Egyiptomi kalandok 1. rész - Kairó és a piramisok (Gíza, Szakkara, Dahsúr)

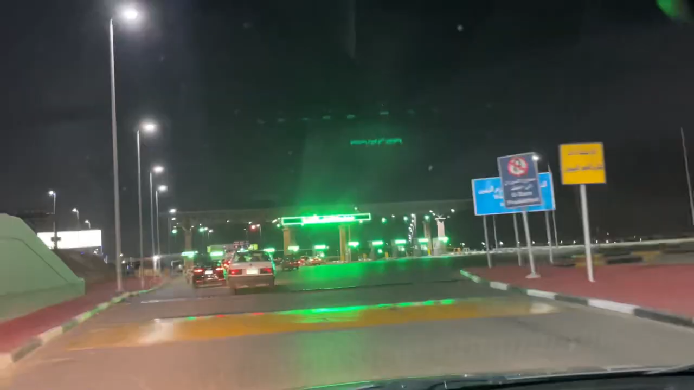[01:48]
A szállásunk a reptértől majdnem egy órára volt, így egy kicsit még első este megismerkedtünk az egyiptomi közlekedéssel.
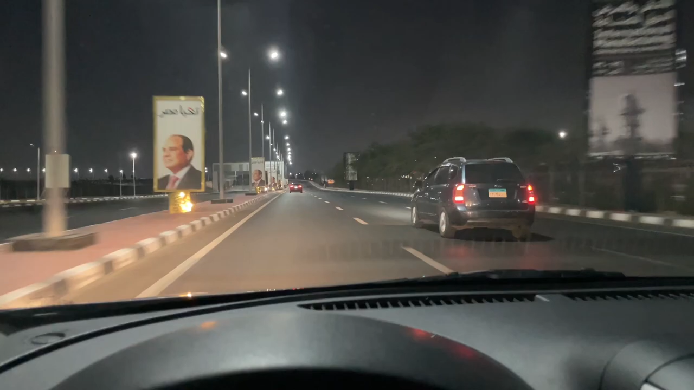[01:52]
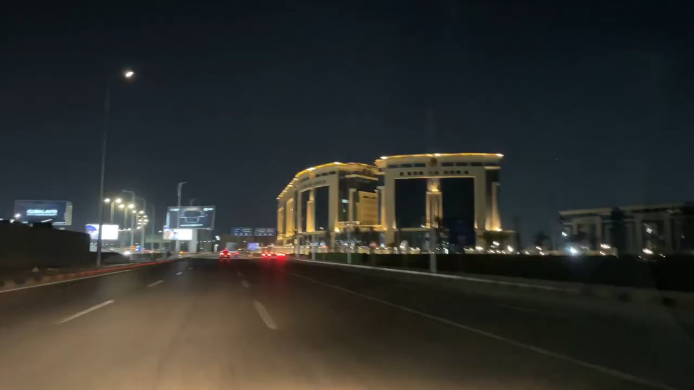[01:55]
A többsávos autópályán minden könnyen ment, csak haladtunk Giza felé egyenesen.
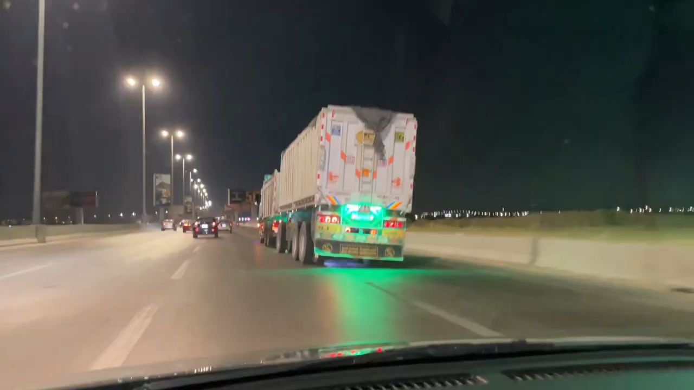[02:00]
Útközben azonban láttunk különböző színekkel kivilágított kamionokat és teherautókat,
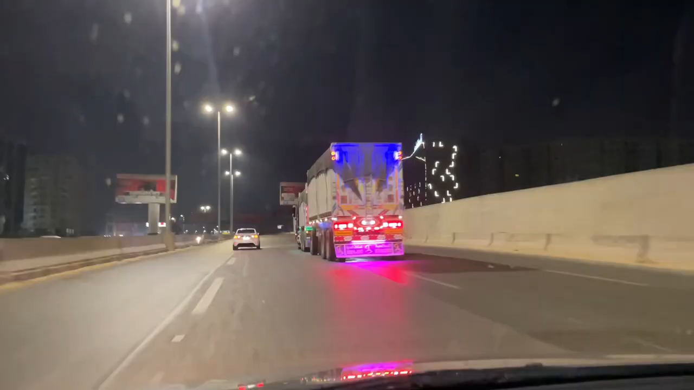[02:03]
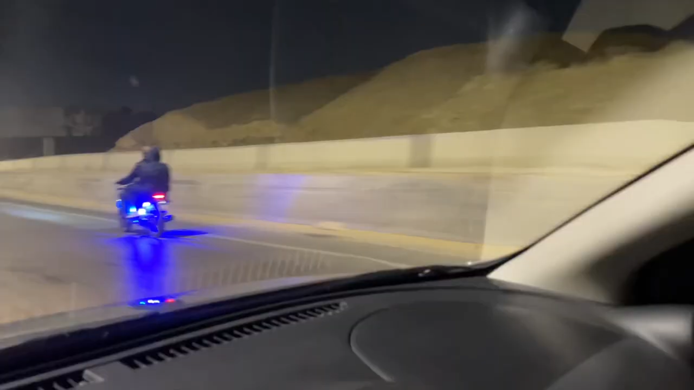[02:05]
de előfordult, hogy a motorok is ki voltak világítva mindenféle színű ledekkel.
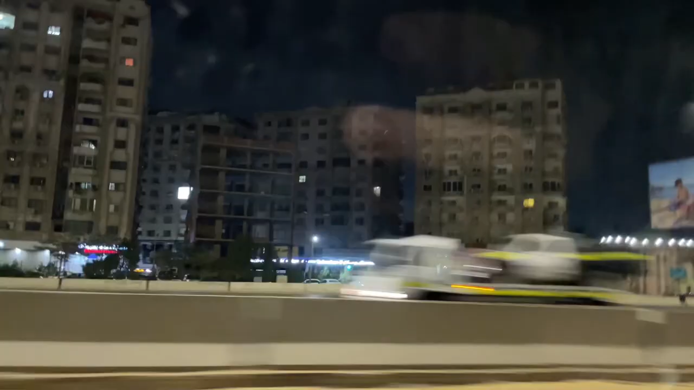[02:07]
Az autópályáról láttuk a modern városrészeket és a teljesen lepusztult házakat is,
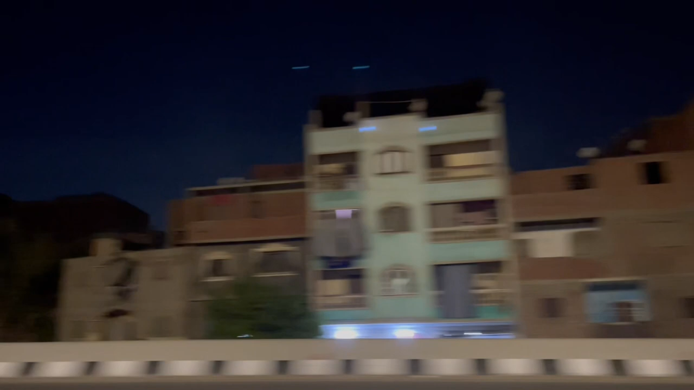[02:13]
amiket az autópálya építése miatt vertek szét. Egyes házakat ugyanis félig lebontottak a többsávos híd miatt, ezért ez a háborús kinézet.
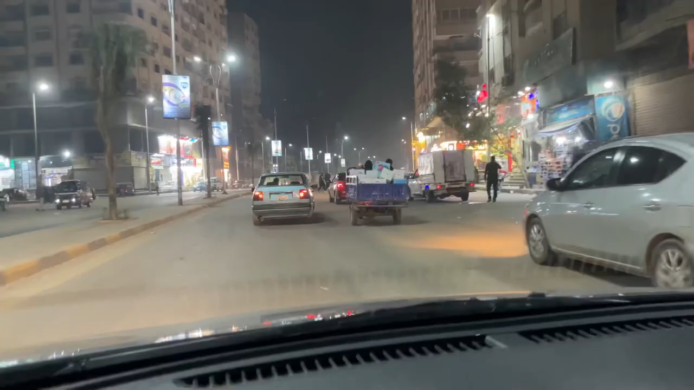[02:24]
A Níluson áthaladva végül megérkeztünk Gízába, ahol éjjel egykor is zajlott az élet. Mindenhol autók és emberek, na meg persze a rengeteg szemét szétszórva az utcákon. A magas épületek között rengeteg kóborkutyát is láttunk, majd végül megérkeztünk a szállásunkhoz, a piramis lábánál lévő Türkis Hotelhez.
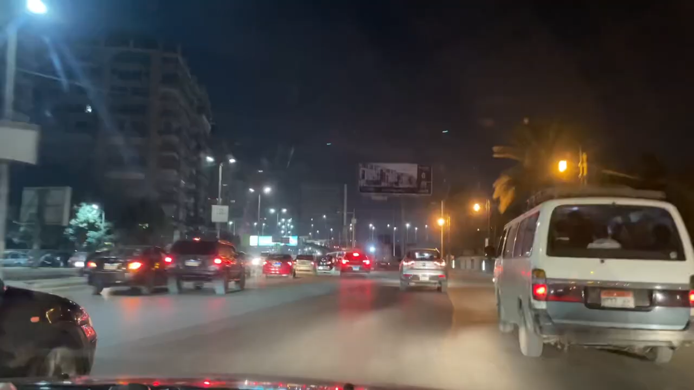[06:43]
Giza felé haladva rengeteg autó volt az utakon, mentünk többsávos autópályákon és sikátorokban is.